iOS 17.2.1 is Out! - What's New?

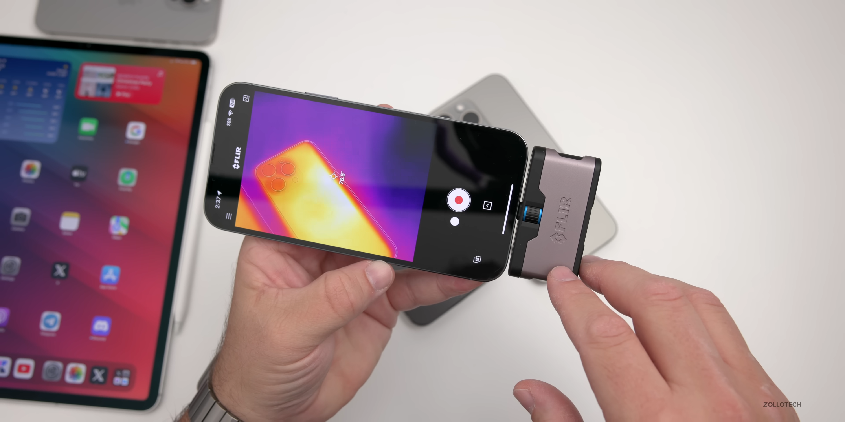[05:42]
the hottest point of the phone we're only about 82 degrees fahrenheit and on the 17.3 beta 1 we're around 80 as well on the 15 pro max you'll see about 29.5 degrees celsius and on the 14 pro max about 28 degrees celsius so in general pretty good no complaints there again it's nice and cool especially right after